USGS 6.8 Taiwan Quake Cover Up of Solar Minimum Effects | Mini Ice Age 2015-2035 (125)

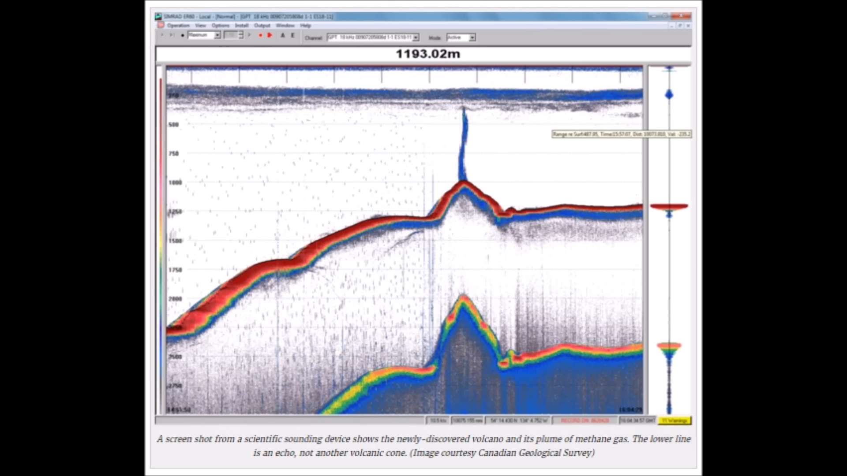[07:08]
On screen: depth 1193.02 m
Here's a side profile so you can see what it would look like with the heat reaching the surface.